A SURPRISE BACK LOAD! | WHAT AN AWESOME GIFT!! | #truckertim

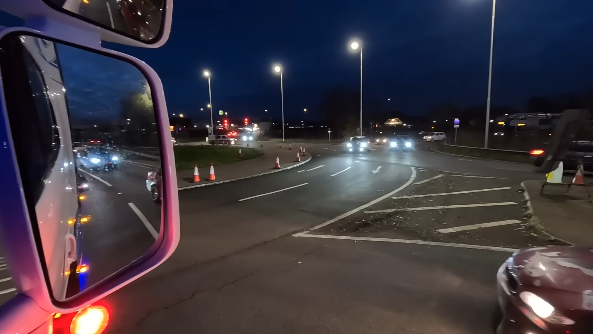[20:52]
Boy. Yeah, boy. Nice S Series. I miss my S Series. Oh, yes. Give it some, boy. So the problem we've got is I've gone for 10-inch pipe. And we're having trouble getting hold of 10-inch elbows. So slowing the job up a little bit. But there will be an update very shortly. So we're hitting Huntingdon at bang on 5 o'clock.
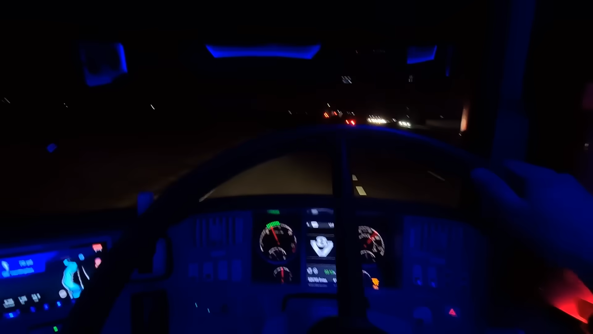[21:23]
Rush hour. Queued up in all directions we are. We can't really grumble. We've had a good run back to here. Oh my God, I'm really getting old, aren't I? I said mustn't grumble.
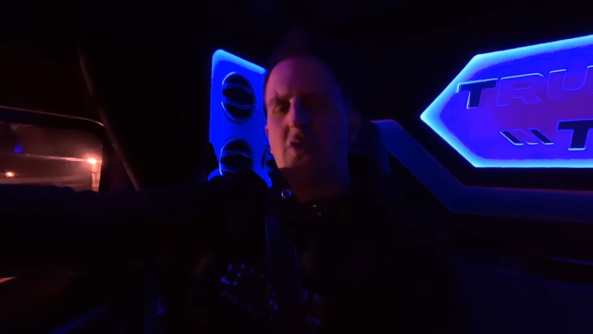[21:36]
That's what old people say.
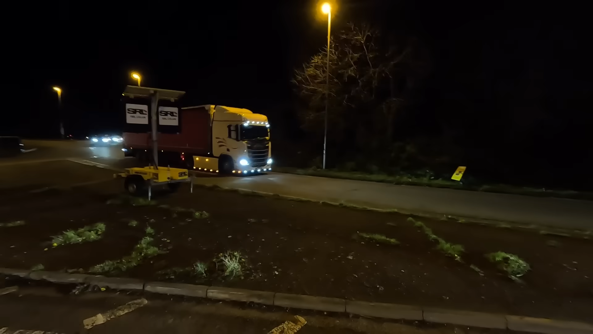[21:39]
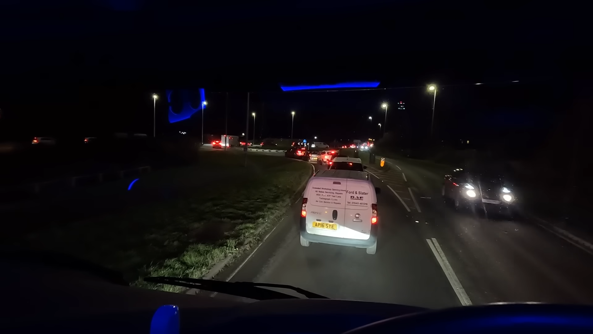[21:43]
It's very nearly a year since we broke down on this roundabout and we had to be recovered by Sean.
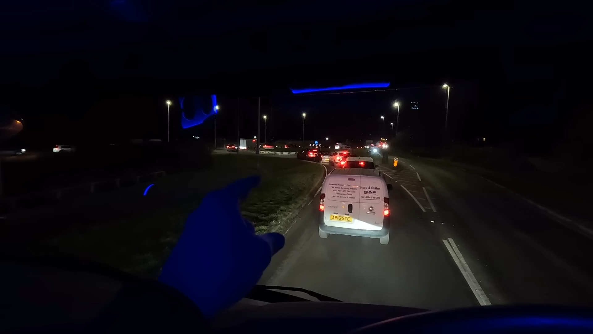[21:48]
It was literally about here. I'm gonna cut to it now.
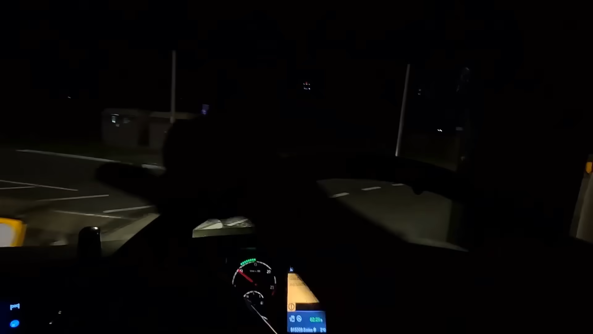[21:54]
Oh no, don't break down on this roundabout, Tim. No. Oh, mate. Look on the roundabout, oh no. Not here, not here, not here, not here. So you rejoin me back at HQ, Benjineer's here. Let's show him what we've got on the trailer this time.